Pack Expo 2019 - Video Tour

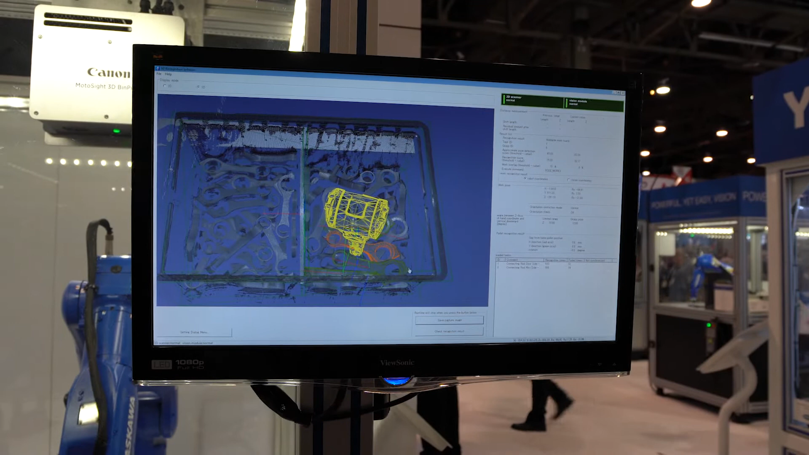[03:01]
It matches the CAD file to the information it's receiving from the 3D camera to determine everything.
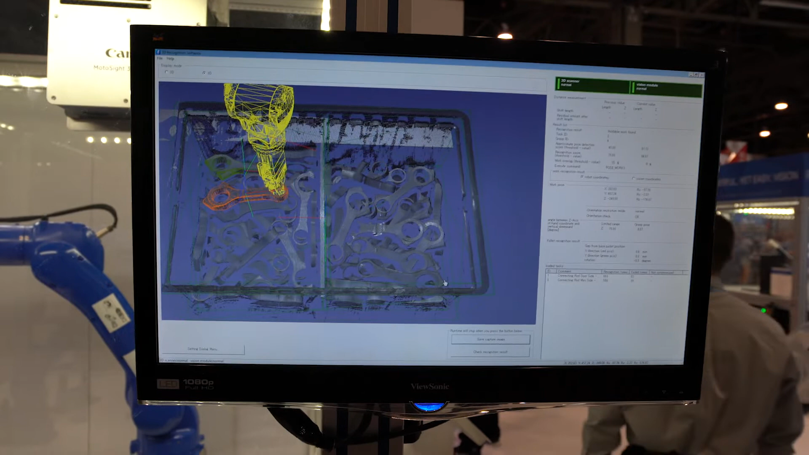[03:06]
So you can put in pretty much unlimited information or unlimited CAD files into this and it will be able to sort and pick everything up in there.
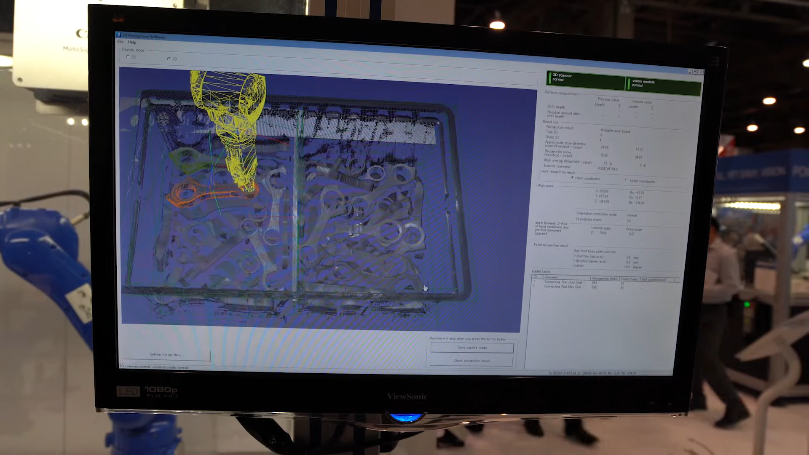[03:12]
All right so this is a called a Scrabble demo as we call it from our Drives in Motion team.